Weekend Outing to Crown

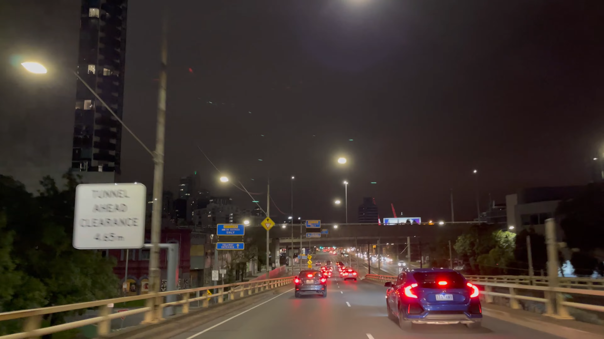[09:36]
Guys, you have to look at the view around this time.
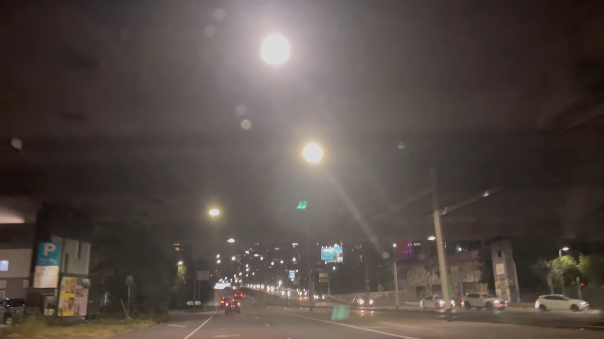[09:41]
The drive through this road is so amazing. I love watching the buildings, the lights. Like, you can't even tell that this is Melbourne, like how beautiful it is.